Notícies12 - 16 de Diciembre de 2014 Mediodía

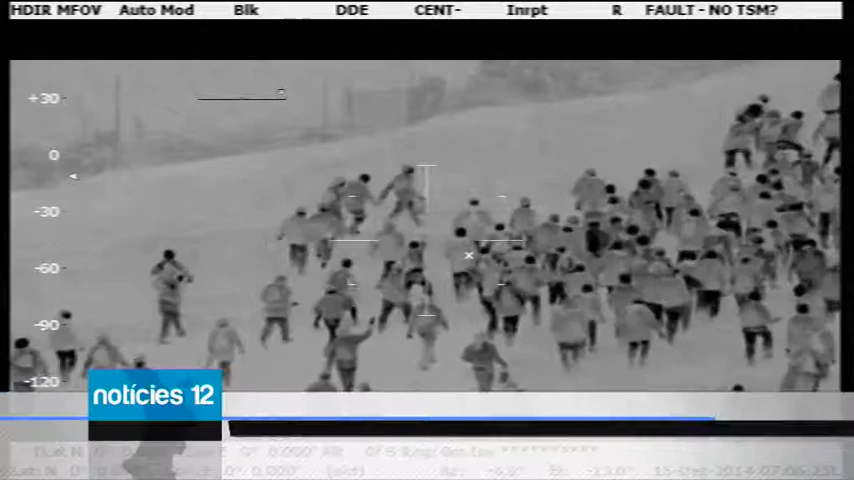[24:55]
saltos masivos al perímetro fronterizo. Así se desprende del visionado de dos grabaciones de las cámaras térmicas del helicóptero de la Guardia Civil.